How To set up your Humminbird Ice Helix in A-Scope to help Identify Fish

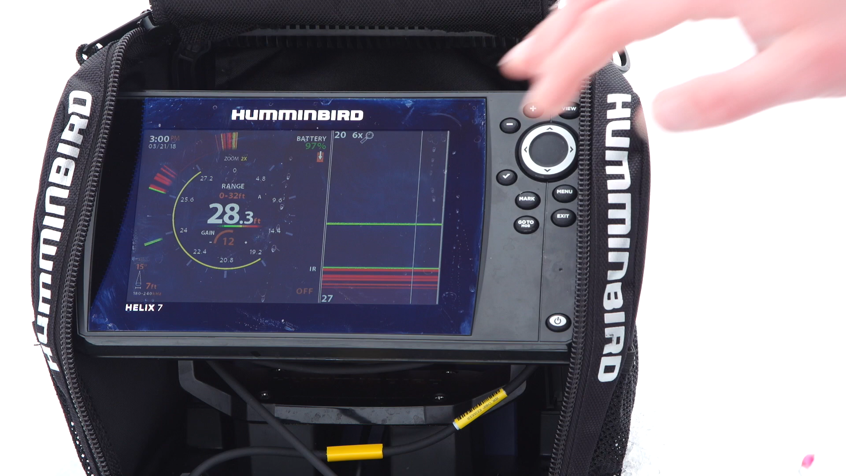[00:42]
On screen: depth 28.3 ft
either your flasher wheel or 2d sonar to a scope is very simple right now our active screen is on our flasher wheel we're gonna tap menu here we're gonna scroll down here to our flasher style and from there we're just gonna flip that right over to a scope and if I pull this jig up here on our flasher wheel you'll notice it's kind of rounded off so if a fish were to come
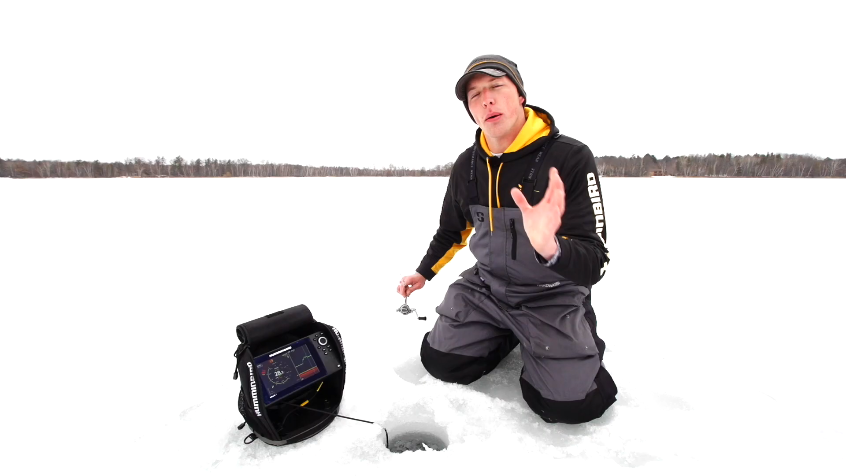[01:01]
right up to that jig we're gonna have little black
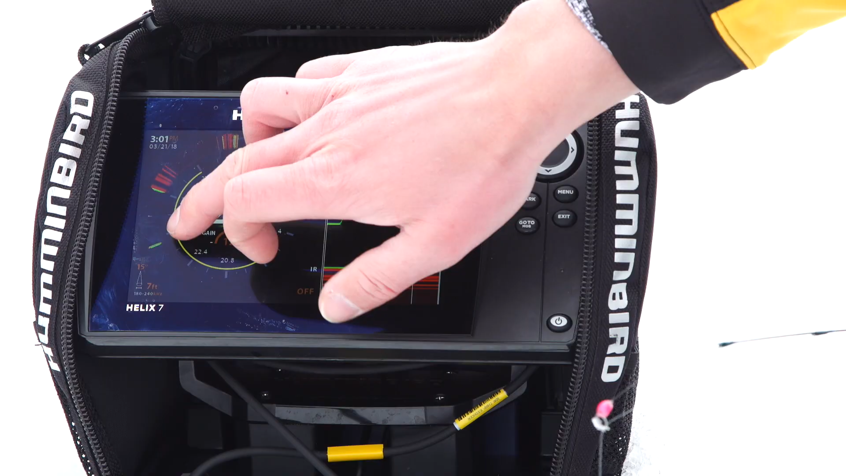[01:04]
edges right here where our jig is rounded off we're gonna have a little black space
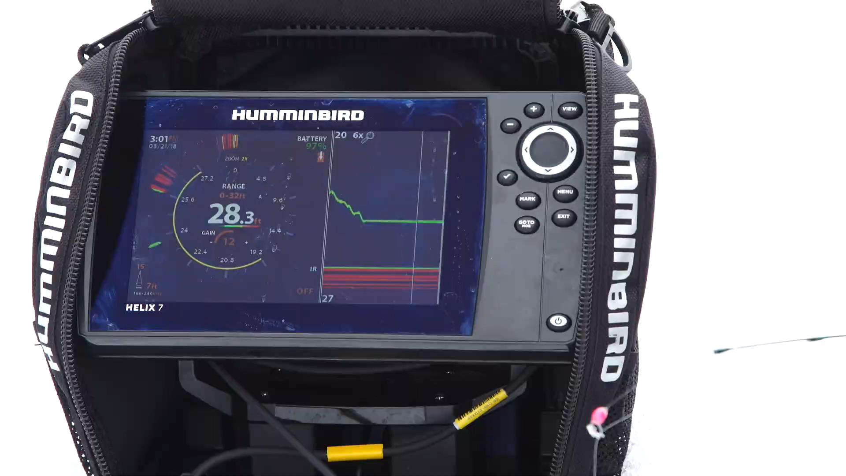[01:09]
On screen: depth 28.3 ft
in between both our our jig and that fish allowing us to really see how tight that fish is to our jig and identify whether he's nosing right up to that bait or if we need to close the distance and try and trigger that bite
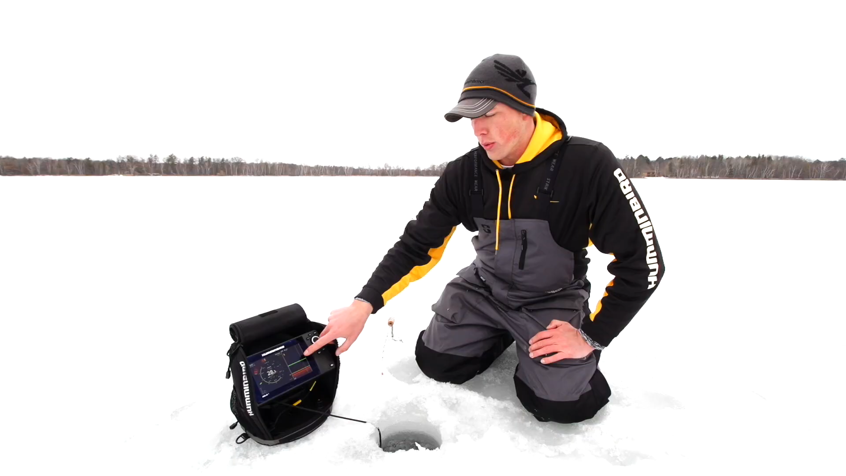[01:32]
again if we flip our active screen here over to our 2d sonar we can do the same thing in our RTS window or a real-time sonar window
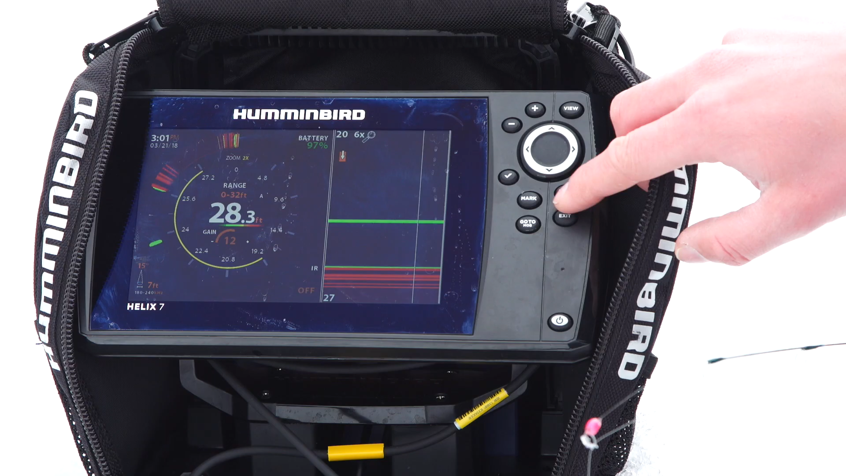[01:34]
On screen: depth 28.3 ft
by tapping menu
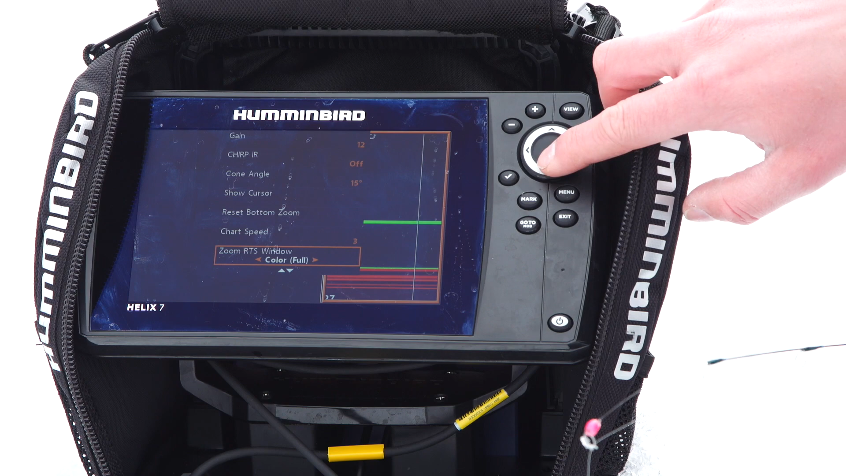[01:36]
and flipping our zoom RTS window here over to the a scope
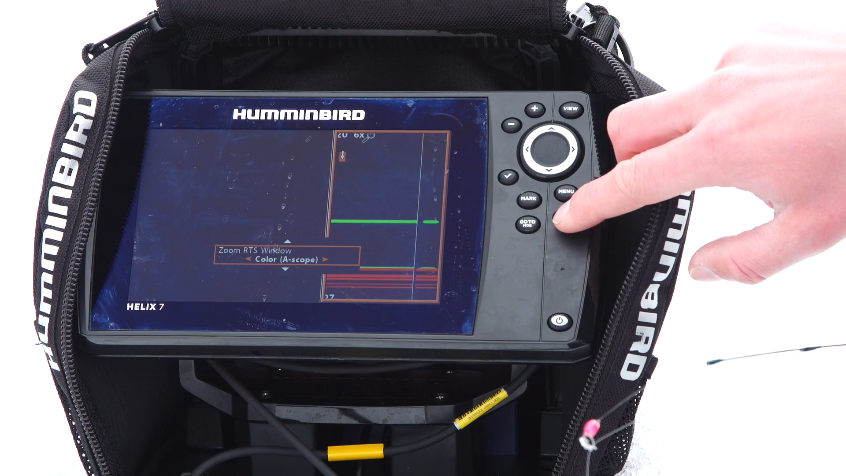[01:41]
mode and so now we're running a scope on both sides and you'll see here it's just that rounded band and it's really gonna take those stacked colors and make them more identifiable and easier to separate so when you're fishing those tight schools of fish you're gonna be able to pick out individual fish much easier when the bite is on so there's a great tip for you efficient suspended fish or even fish tight to the bottom and really trying to pick them out good luck on the ice this is Matt for Humminbird